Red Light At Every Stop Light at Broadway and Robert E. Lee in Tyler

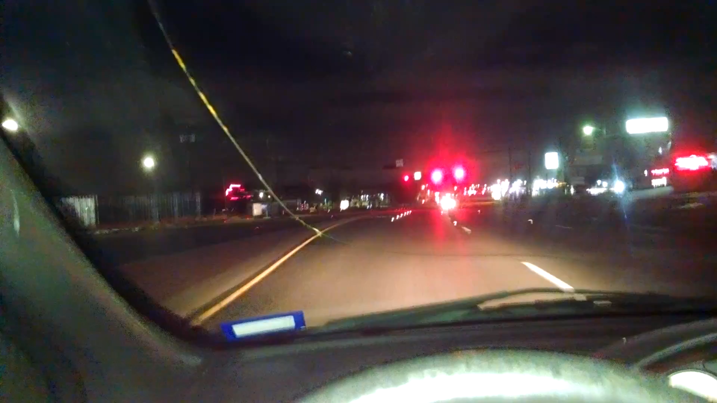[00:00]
So here I am at the first intersection. That's 4:30 a.m. Broadway and Robert E. Lee Drive. All four intersections are a red light.